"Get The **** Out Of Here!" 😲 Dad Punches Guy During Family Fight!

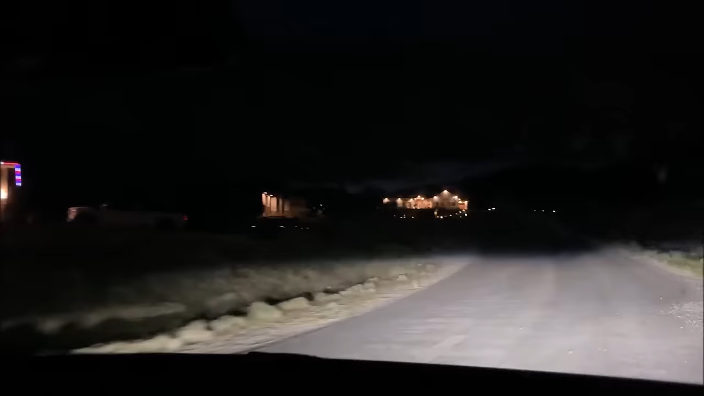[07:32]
Yeah, look how bright our house is. Look at all the lights we have.